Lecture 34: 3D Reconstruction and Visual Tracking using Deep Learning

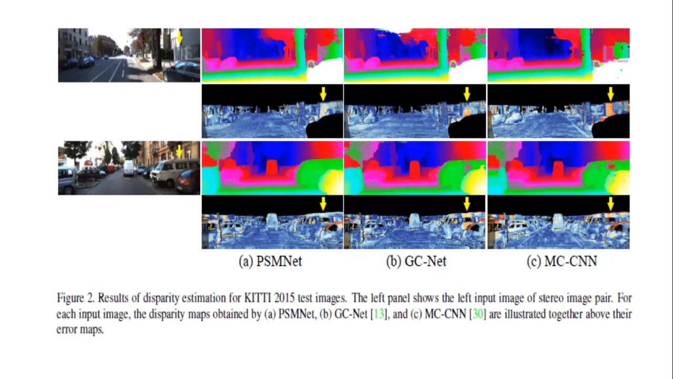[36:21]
where you can see that how far a car or object is, person is, and so on, and where the road is, such details also we can get from. So any questions here? Okay, if there are no questions, I will discuss on the visual tracking as well, because this we have partly discussed in the previous classes.